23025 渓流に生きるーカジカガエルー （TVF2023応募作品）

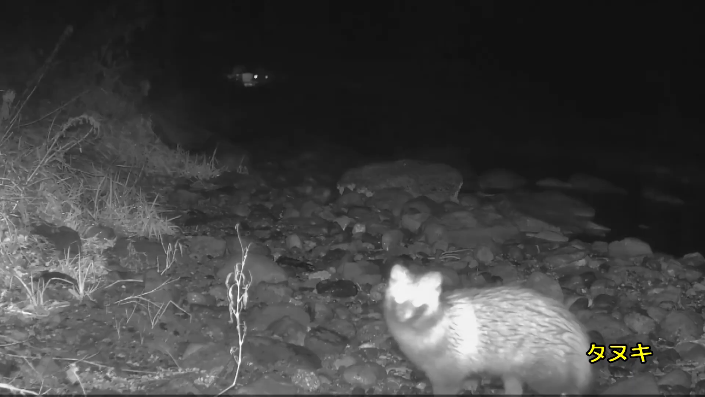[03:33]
イタチやタヌキ、キツネ、アライグマなどの野生動物も、
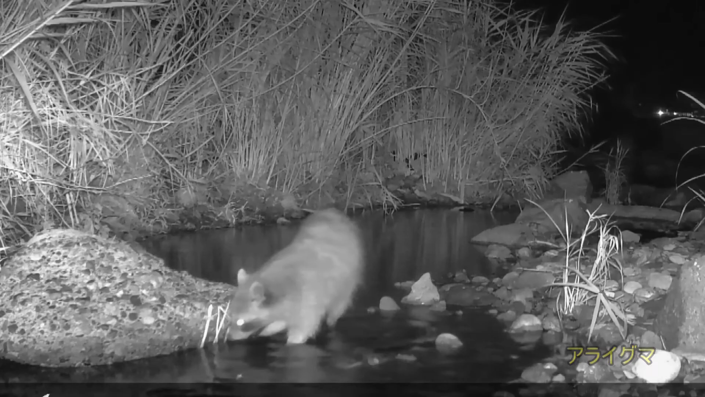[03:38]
魚やカエルなどを食べにやってきます。